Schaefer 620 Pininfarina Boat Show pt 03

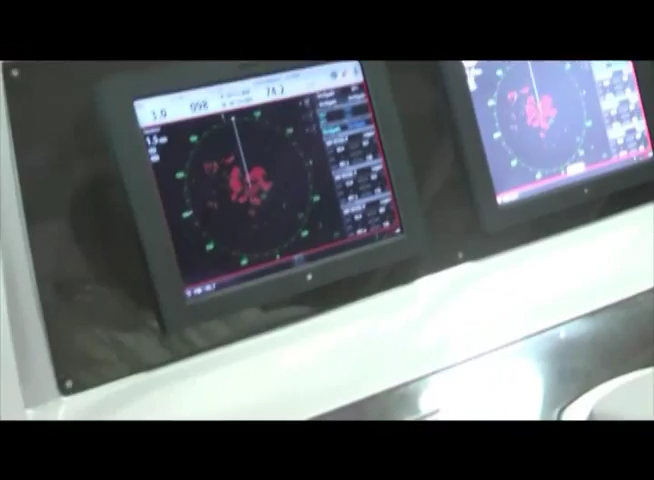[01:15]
sonar, tem rádio para comunicação, segurança e tecnologia, é aqui no comando da chefe Ariad.